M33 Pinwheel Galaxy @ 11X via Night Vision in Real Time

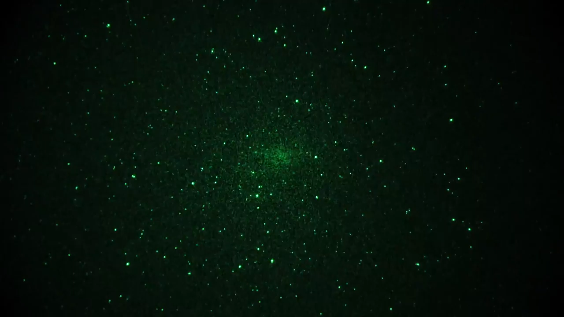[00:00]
Okay, take two of a somewhat famous galaxy in the Constellation Triangulum. This is M33, the pinwheel galaxy. We're seeing it through a StarTron LR300 f1.4 catodiotic night vision lens and a 25mm Gen3 thin film image densifier with a fiber optic input. Camera in play is the Sony 7S set to 1.6th of a second shutter.